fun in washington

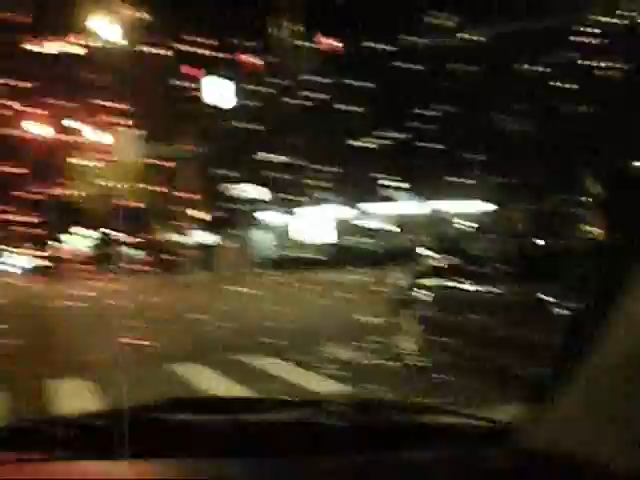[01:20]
He's not even falling in any cars. I don't even fall in any cars. I heard that. I heard that. I heard that turbo Dobson 5-10.
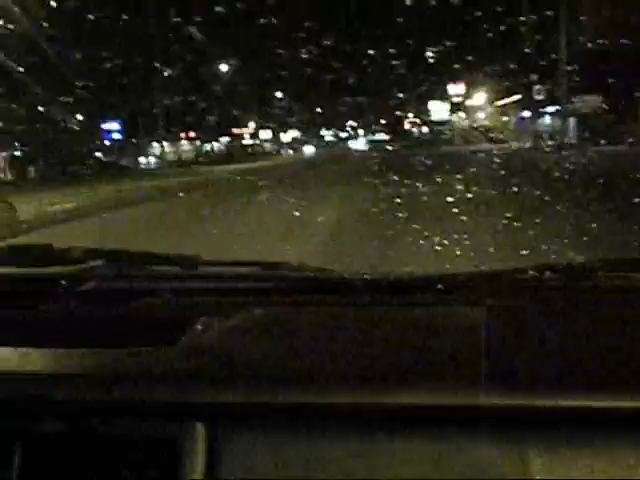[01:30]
Oh shit, that's 240. That's in that car. So we're cruising through Lin Hood.